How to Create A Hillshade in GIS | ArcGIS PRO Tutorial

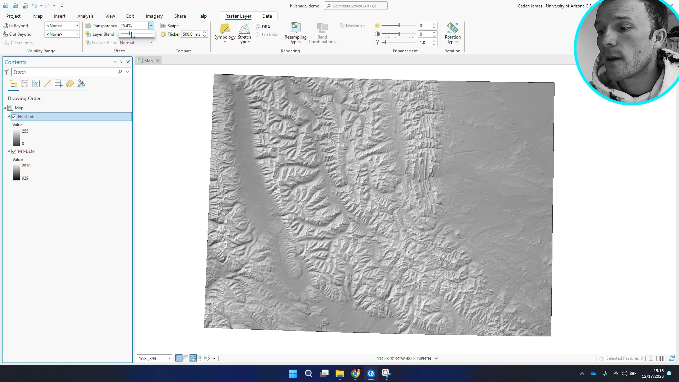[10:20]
And you can see, like, you can start to see that's the full, the full DEM underneath. And you can see adjusting the transparency,
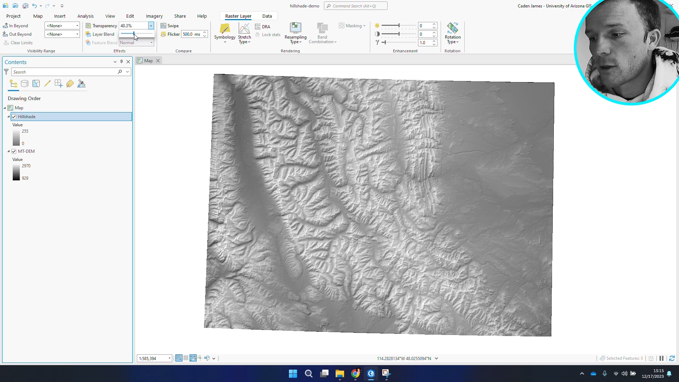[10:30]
it really starts to bring out some of the ridges and some of the topography, especially if we come into more intense stuff. So we're just looking for a sweet spot. Obviously, that's our DEM.
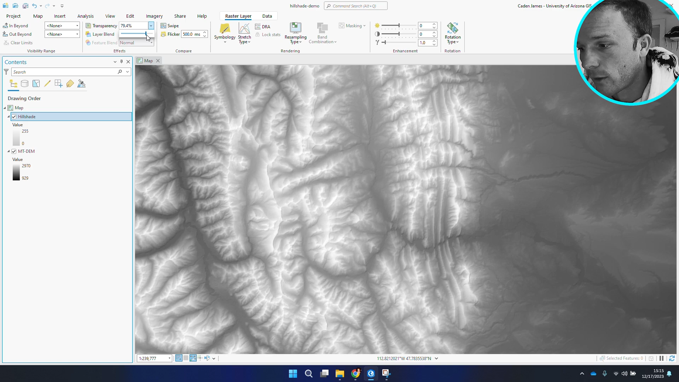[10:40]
You can see what I'm talking about, like, man, starting to bring some energy here. So I'll change this to 60.
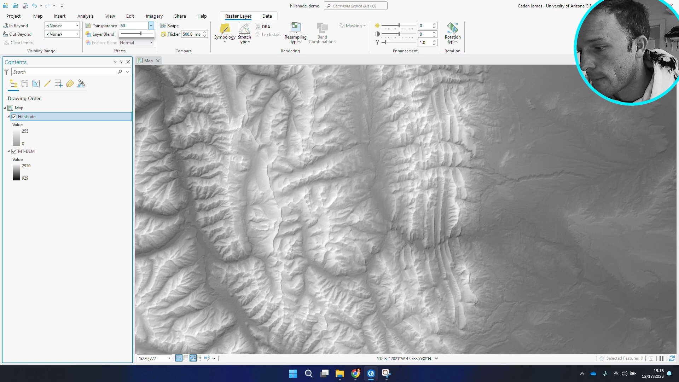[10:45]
It's already looking better, in my opinion, already getting closer to a figure one. But there's something else we can do.
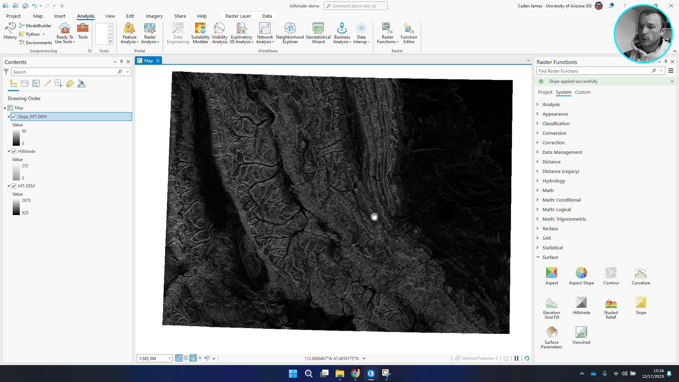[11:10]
And the reason this is so dark is because over in the contents, you can see our steepest slopes are lighter in color.
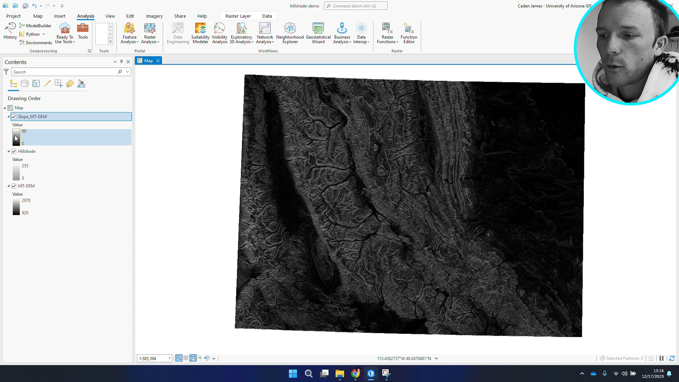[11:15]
So since this map has a lot of area that
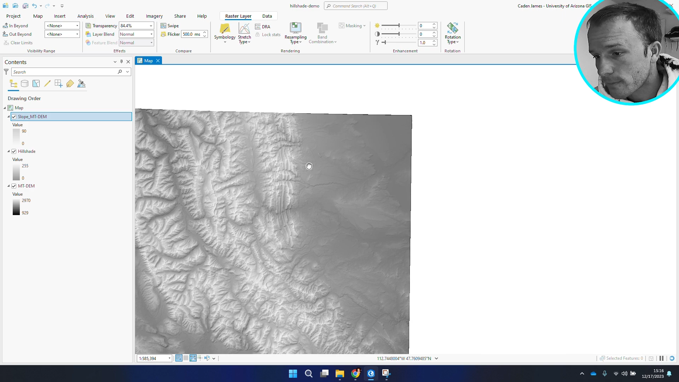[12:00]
So I mean, that's really what I wanted to show you guys. It's like, I'm just grabbing these data from the internet and I'll turn off what I had manipulated.
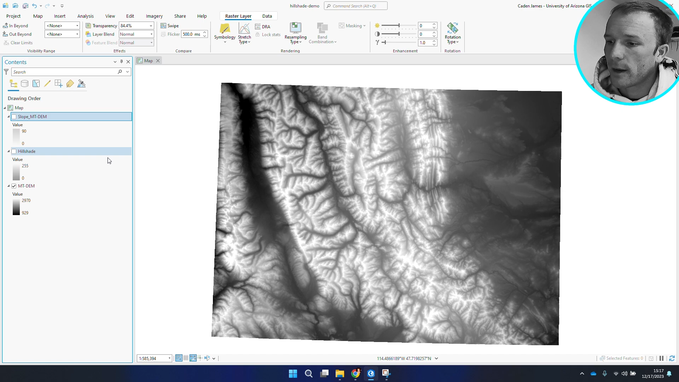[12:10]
Looks fine. But I think what I did makes this look a lot better.
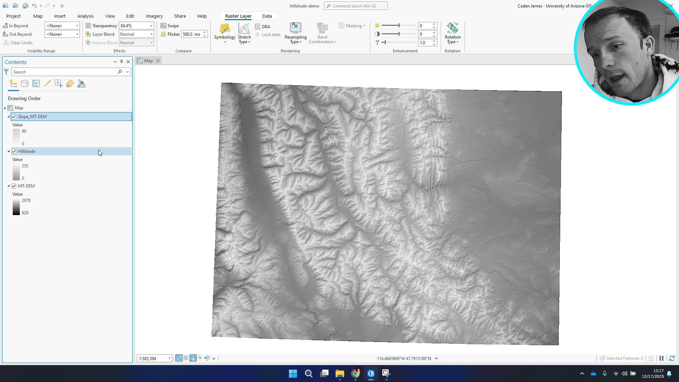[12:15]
And the last thing I'll show you is that you can really bulk these things up and make them look like freaking Nat Geo.
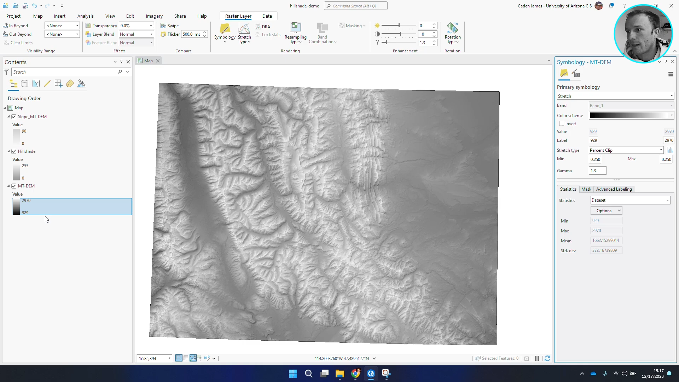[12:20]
So if you come into these color schemes, and we're showing names, you'll see that we have designated color schemes for elevation data.
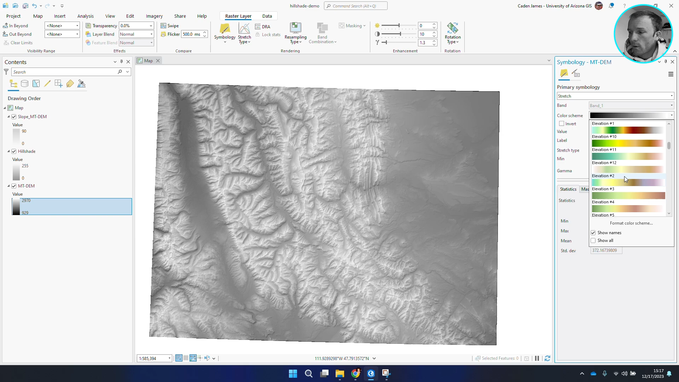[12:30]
I really like elevation 12. I use this quite a bit. And you can adjust different stretch types and different min and max values to manipulate the way this looks.
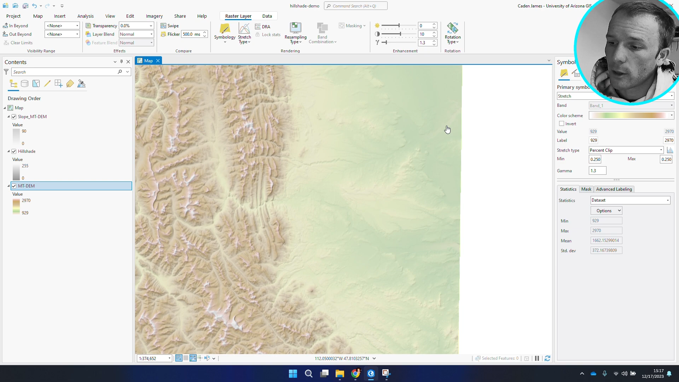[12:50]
little bit of fluctuation from high peaks in white.
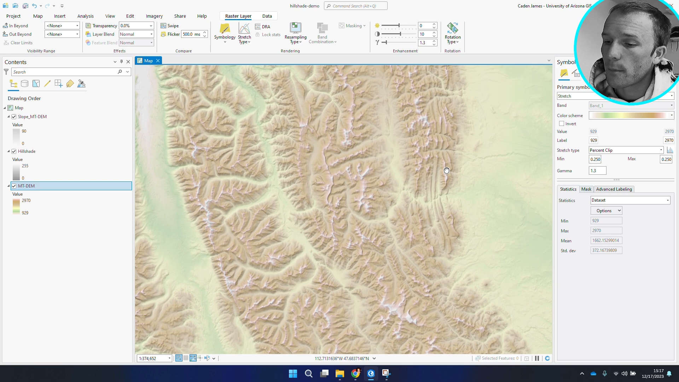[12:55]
And that is representing higher elevations. So, you know, that's pretty cool.